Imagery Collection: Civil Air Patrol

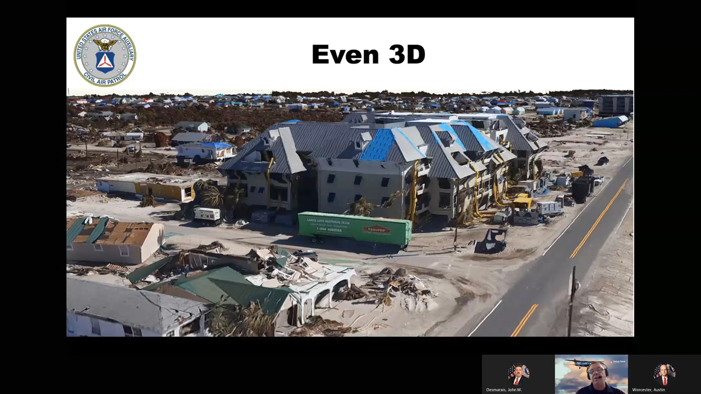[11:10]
trash debris and other things out of the way along with being able to look at each and every one of these buildings and do a very good damage assessment process visually if you want to look at them or automated through artificial intelligence.